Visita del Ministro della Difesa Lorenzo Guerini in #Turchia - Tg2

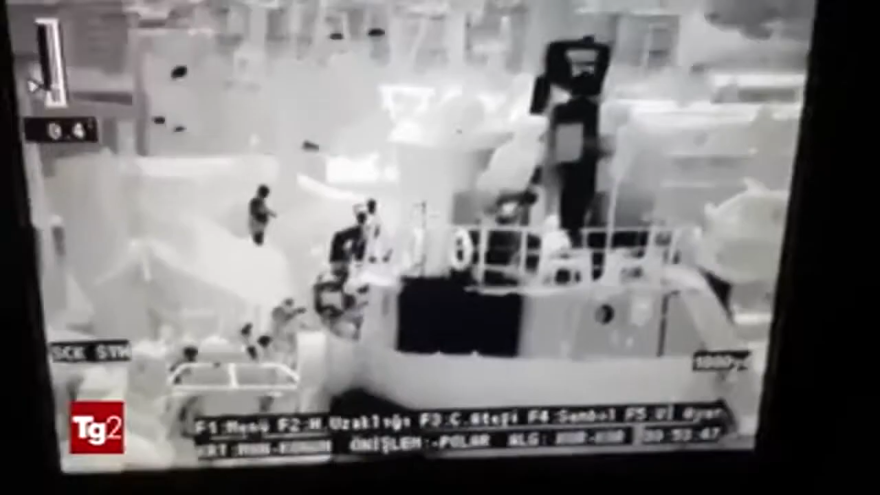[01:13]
300 tra siriani, iraniani, afghani e somali sono stati intercettati dai guardacosti turchi.